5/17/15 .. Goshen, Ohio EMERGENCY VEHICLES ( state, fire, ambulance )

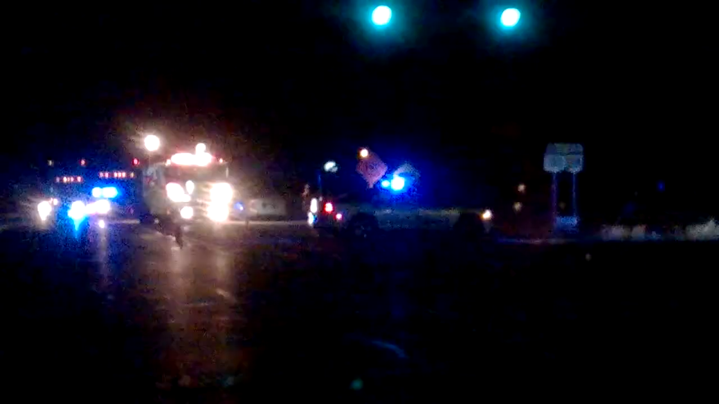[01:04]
just informed a little kid got hit here at intersection here in Goshen Ohio they say I can't remember they said he or she but they said the kid's gonna be okay you you